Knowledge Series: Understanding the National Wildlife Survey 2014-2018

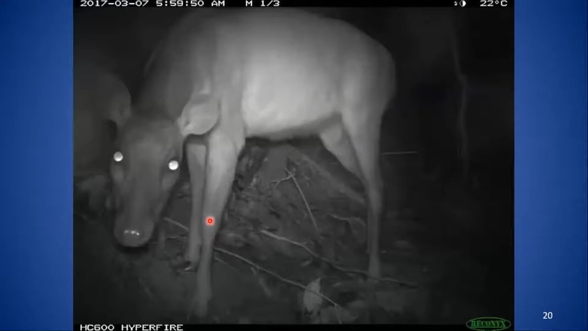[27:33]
Luke Rostin, So I'll go through some of the nice pictures that we found during the course of the surveys, because I think, you know, one of the nice things about camera trap surveys is you do get to see some really beautiful animals. Dr. Luke Rostin, And I'd be remiss if I didn't share some of these pictures with you. Dr. Luke Rostin, So here we have a red rocket there. Dr. Luke Rostin, Here we have peccary. Dr.
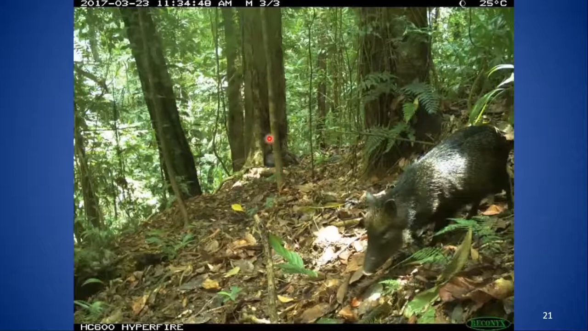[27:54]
Luke Rostin, And there are actually individuals huddled below the tree down there. Dr.
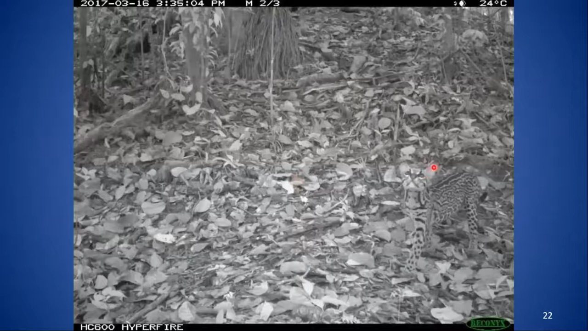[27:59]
Luke Rostin, A well camouflaged ocelot. Dr. Luke Rostin, Here's a tera.
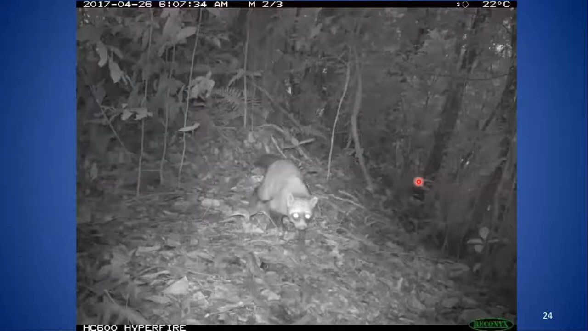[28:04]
Dr. Luke Rostin, Here we have a crab eating raccoon. Dr. Luke Rostin, Tatu. Dr. Luke Rostin, Maniku.
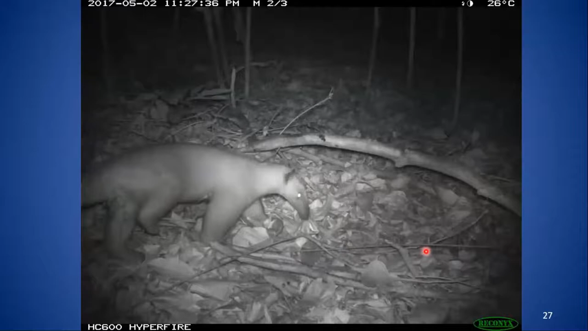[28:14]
Dr. Luke Rostin, Tamandua. Dr. Luke Rostin, We very seldomly get monkeys, but in this case we got one on the ground. Dr. Luke Rostin, This is a red haula monkey. Dr.
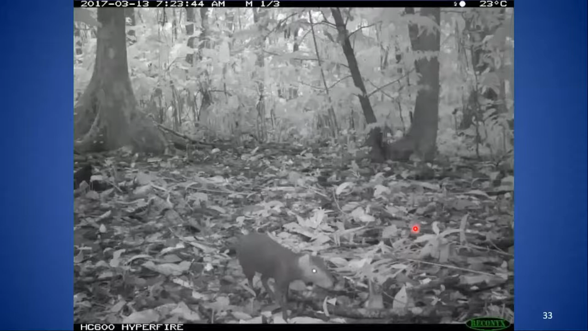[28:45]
Dr. Luke Rostin, Our most abundant capture was the agouti. Dr. Luke Rostin, Here we have a squirrel. Dr. Luke Rostin, And every now and then the cameras would pick up something really special. Dr. Luke Rostin, Here we have a tamandua with with young on its back.
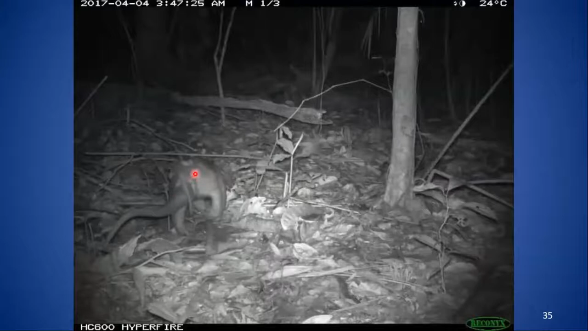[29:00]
Dr. Luke Rostin, And here we have, for matura, we have a powie, but the powie actually has a chick falling close behind, confirming some of its reproductive behavior. Dr. Luke Rostin, Okay. Dr. Luke Rostin, I also should have noted that in the top left hand corner you see the date that the Dr. Luke Rostin, The picture was taken as well as the time, so we can get from this metadata, the data associated with the picture in terms of the time and the date.
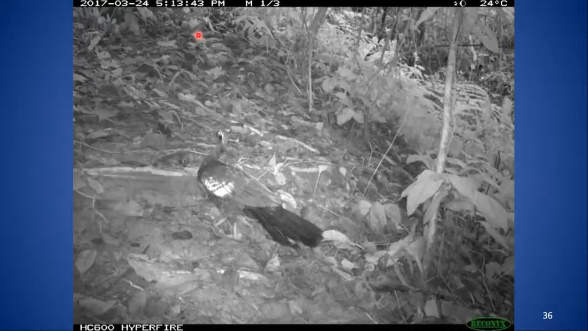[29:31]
Dr. Luke Rostin, We can get peaks of activity within. Dr. Luke Rostin, Perhaps if we were done over the course of an entire year, we could get peaks and activity over the year. Dr.